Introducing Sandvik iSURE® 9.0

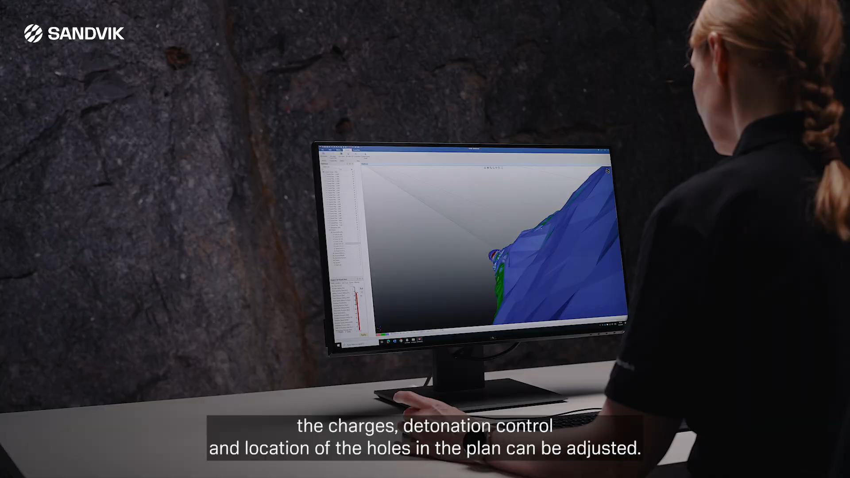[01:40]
Reduced under and over break can be visualized in iSure and accounted for during the design phase.
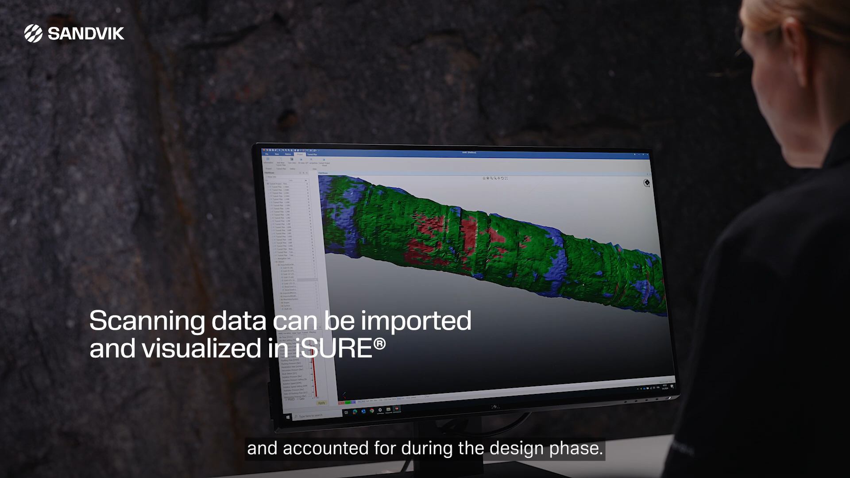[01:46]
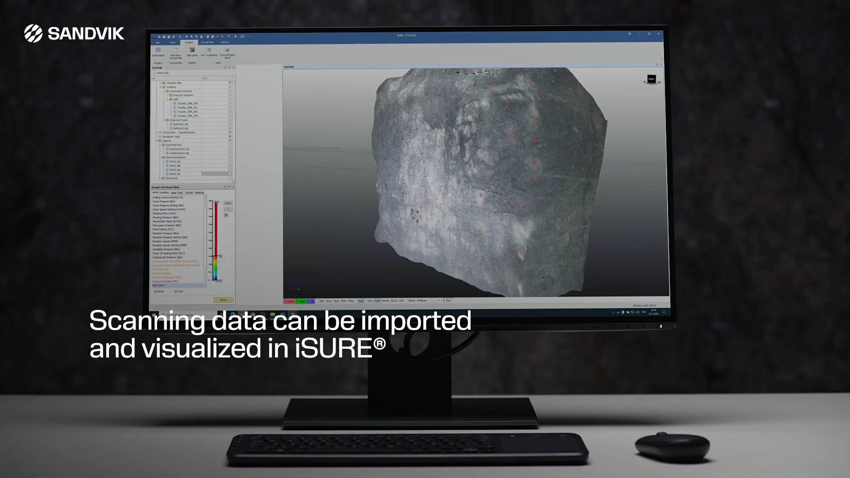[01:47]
This enables the tunnel profile to be optimized and the target drilled meters to be achieved in each round.